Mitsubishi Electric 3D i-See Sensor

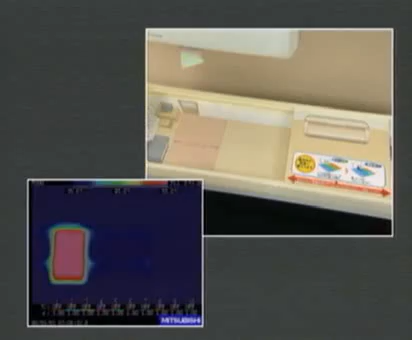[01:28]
Testing equipment with two heaters is placed under the sensor. When one heater is covered,
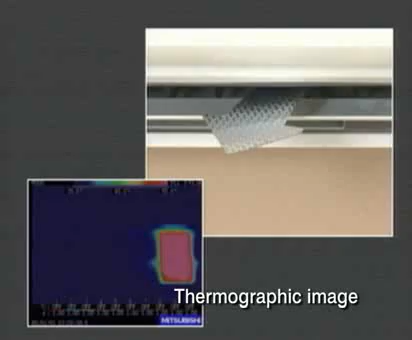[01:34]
the sensor immediately senses the temperature disparity and sends cool air toward the hotter side.